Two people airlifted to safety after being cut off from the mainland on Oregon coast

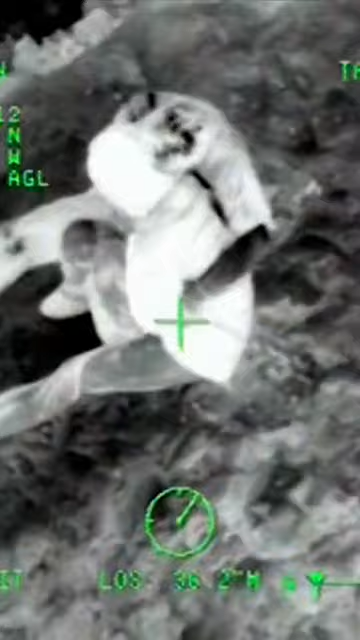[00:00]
is going down. Position altitude good.
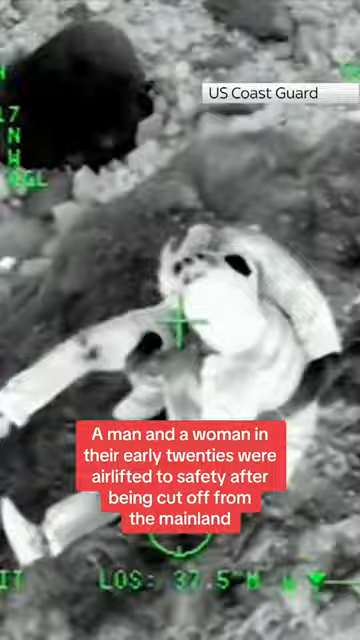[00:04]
Roger. Summer's going down. He's got a little bit of a spin. Roger. Not bad.